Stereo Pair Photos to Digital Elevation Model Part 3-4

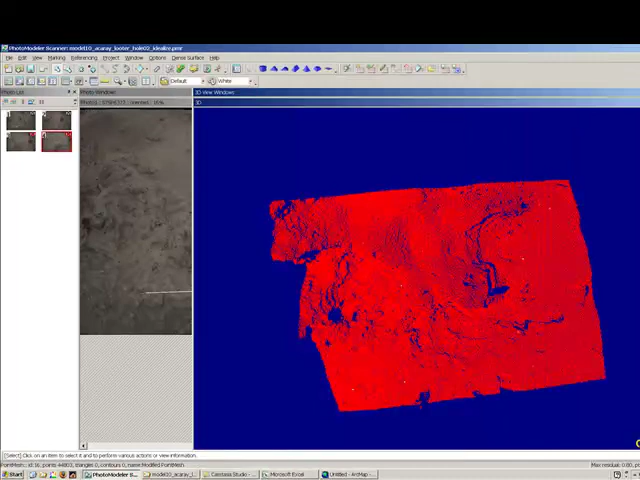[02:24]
take a look in here yeah it looks alright so from here
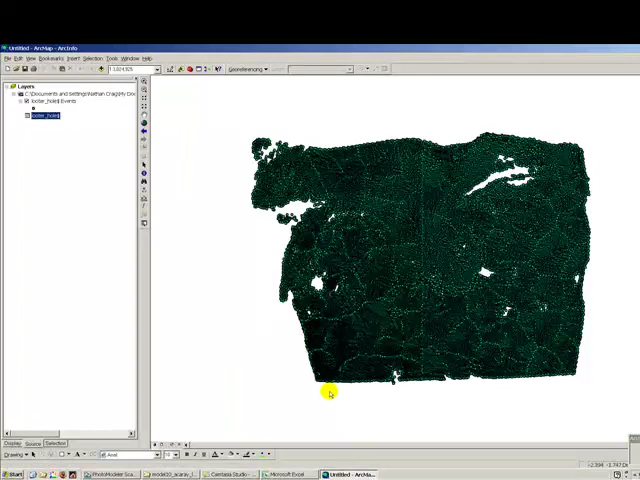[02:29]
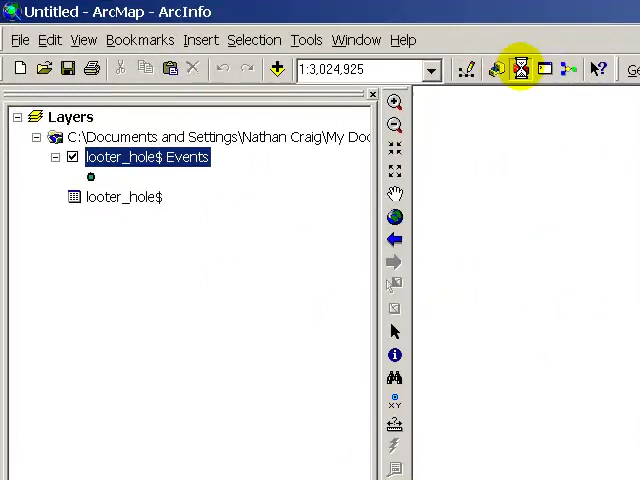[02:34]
we're going to go open up toolbox
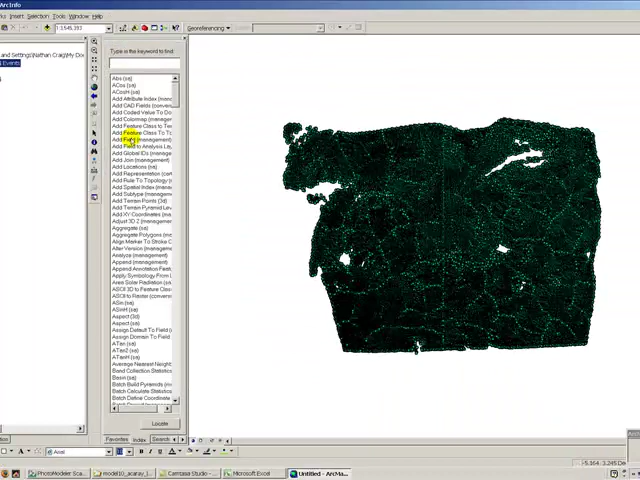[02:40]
and we're going to say topo to raster